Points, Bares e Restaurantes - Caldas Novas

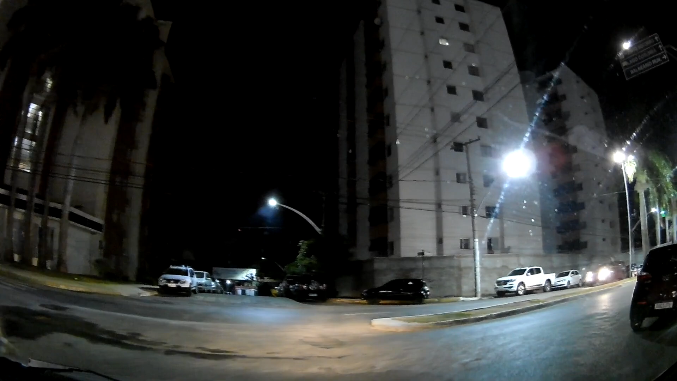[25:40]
Essa aqui. Ó, pessoal, tá aí, ó, a gente vai estar passando agora atrás da feira, onde é o parquinho.
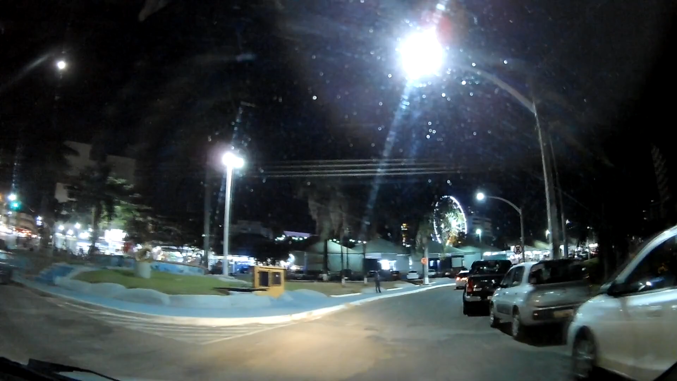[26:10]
Então, atrás do parquinho tem essa feirinha aí, ó. Essa feirinha aí tem uma área de alimentação muito grande, tem várias opções aí de presentes, de lembrança. Então, se você tá aí hospedado em algum dos hotéis aí da cidade, pode vir tranquilamente sem carro, fazer esse passeio a pé, tá bom? Vocês venham aí conhecer, que vale a pena. Tem muita coisinha que vocês vão gostar aí, uma lembrancinha ou fazer uma alimentação, aquela alimentação de praça mesmo,